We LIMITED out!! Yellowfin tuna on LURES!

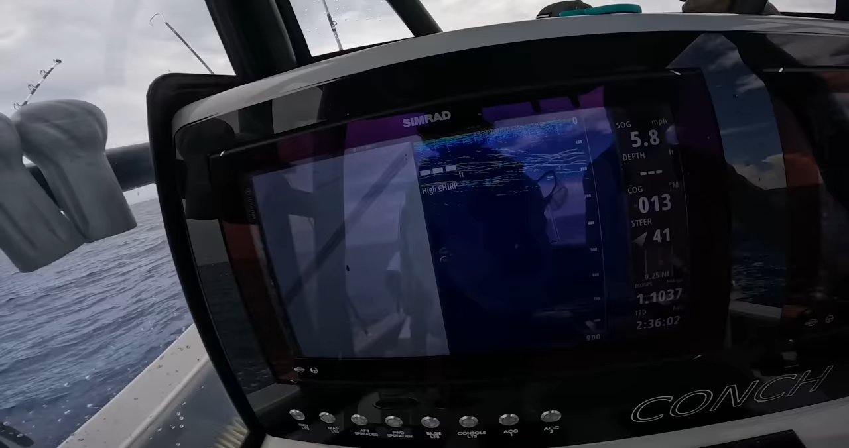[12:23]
On screen: speed 5.8 mph
We're still marking them like crazy.
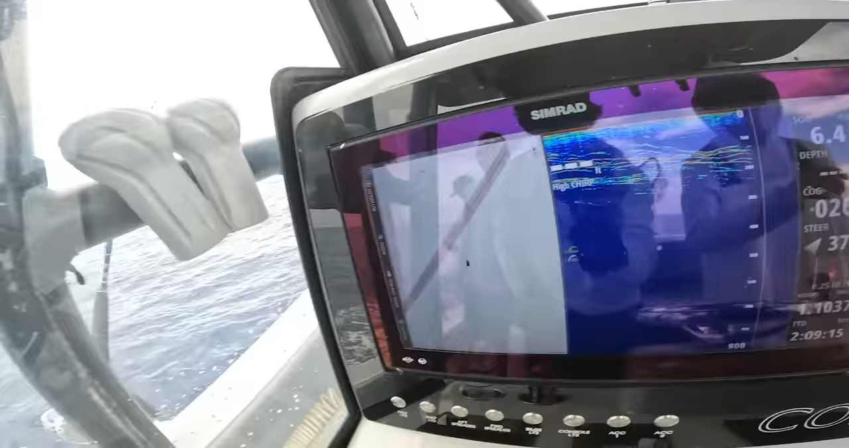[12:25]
We're on our way to where we wanted to start looking for some birds. Ran into them. Doesn't happen a lot. Couple nice marks, look at that.